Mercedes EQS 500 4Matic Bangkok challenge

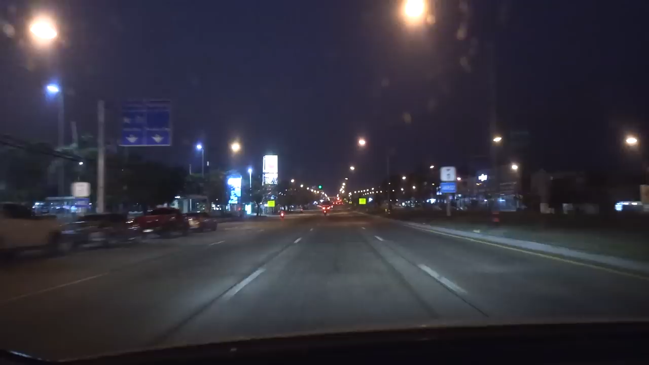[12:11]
okay we are now on the test stretch where i usually demonstrate the autos there uh with this uh good and the bad
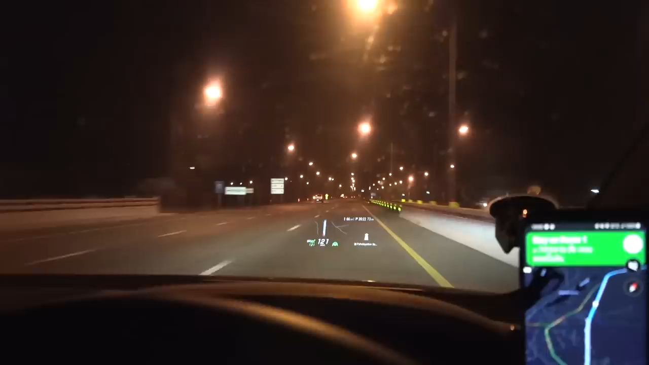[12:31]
things but let me show you the interior here look at this oh yeah and if you take your hand over here it will automatically light up huh isn't that cool yeah all right let me see so um we're now cruising at 121 on the speedo i just have to wait for some curves i'll show you what happens with the eqs when you get in some curves versus the chinese cars can you see we have a curve ahead let's see you can see the the markings there so it's not that sharp curve
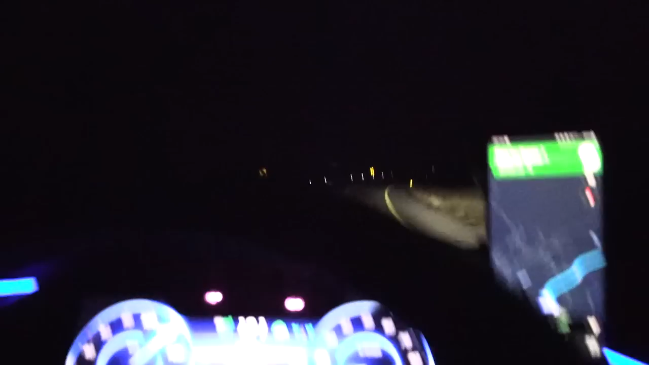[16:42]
but okay whatever it's still very very good this eqs so um yeah i did some calculation now and it seems like we should be able to finish this in roughly seven hours that is going to be a new record but we just have to see yeah it's not over yet yeah it's not over yet whoa look here i was like hmm is this fog or something nope it's
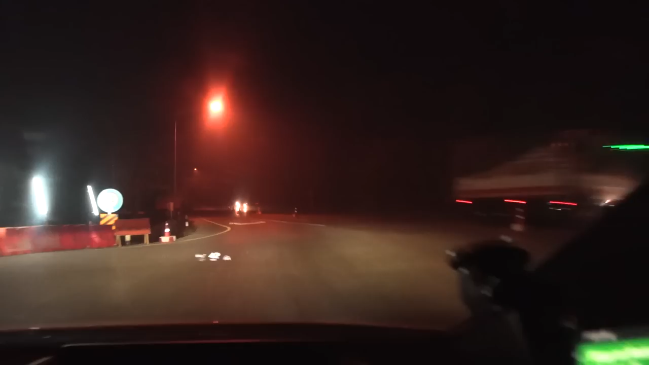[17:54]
okay here we have the baustelle okay we need to deduct a little bit of time here maybe two minutes yeah probably two minutes 350
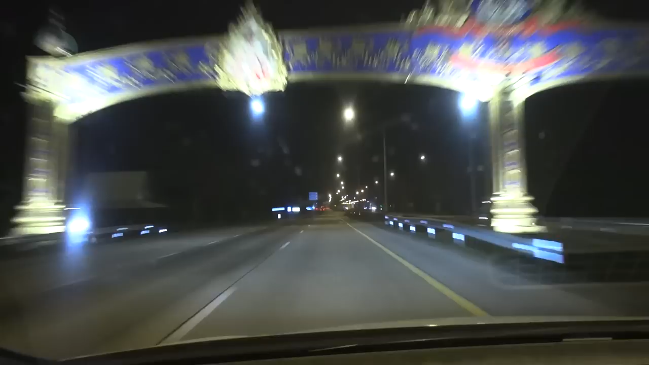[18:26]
All right, we are now at the concrete road around Lampang, and as always, I will give you an impression of how it is.
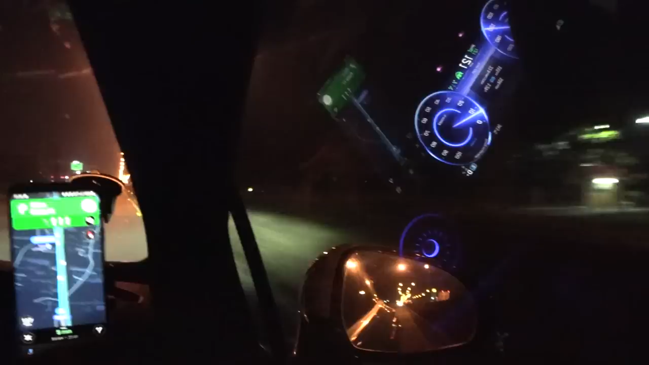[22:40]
the double glazed window, but then we are on, on, on, what was that dog? We are on concrete surface and it's supposed to be kind of noisy here. You remember from the other cars, but I could just whisper here. Okay. Almost done. Now we are down to 7%. Okay. A little bit more now. Now we are done.